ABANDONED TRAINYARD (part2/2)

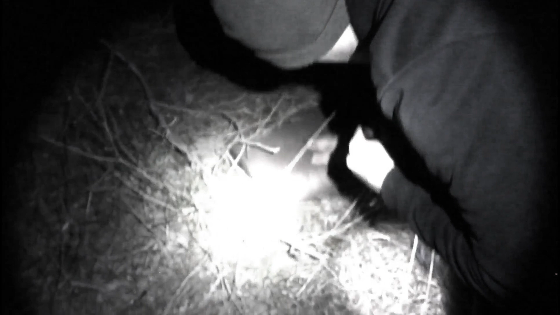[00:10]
Bunch of slugs. Some shaking fence.
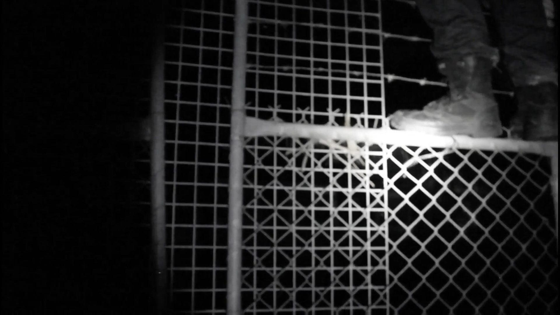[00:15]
Mm-hmm. There's even a bucket there.